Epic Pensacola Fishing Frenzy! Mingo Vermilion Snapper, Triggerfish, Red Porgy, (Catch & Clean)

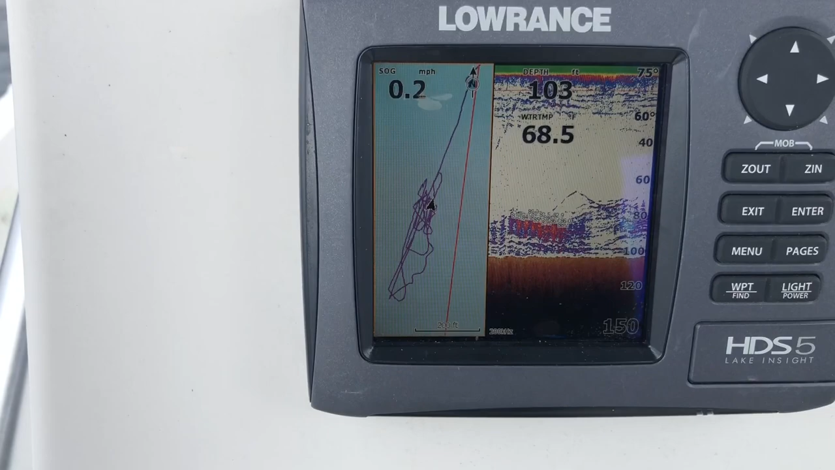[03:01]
On screen: depth 103 ft, speed 0.2 mph
them 103 feet and and look at that bottom machine boy she's lit up
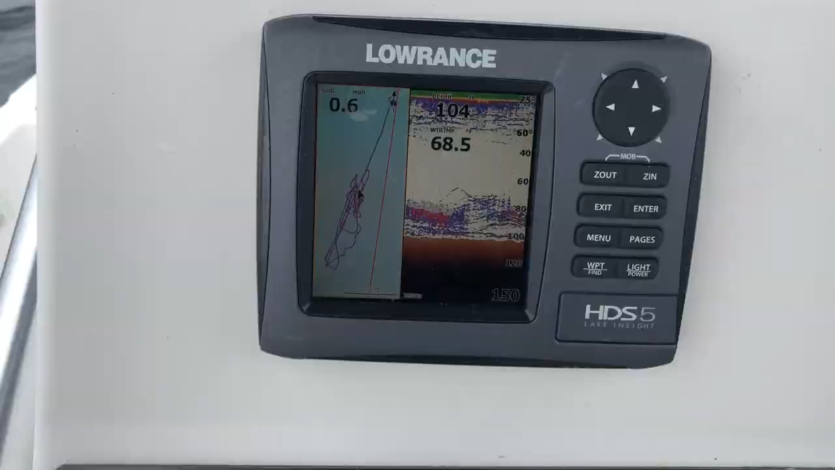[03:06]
let's do it bait is down